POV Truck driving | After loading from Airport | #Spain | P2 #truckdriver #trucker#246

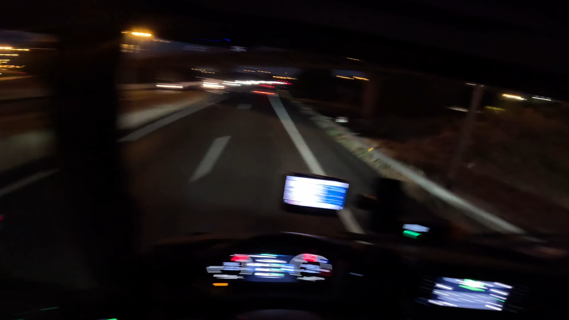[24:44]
നമുക്കപ്പോൾ 1.5 കിലോമീറ്റർ കൂടെ കഴിയുമ്പോഴേക്കും അടുത്തതിലേക്ക് കയറാം.
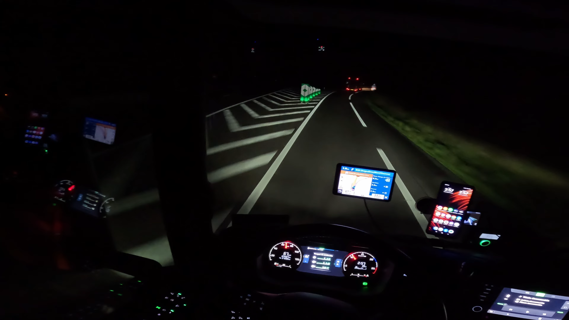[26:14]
നാഷണൽ 10. എൻ്റെ ദൈവമേ, ഈ പുള്ളി പോണോക്കി.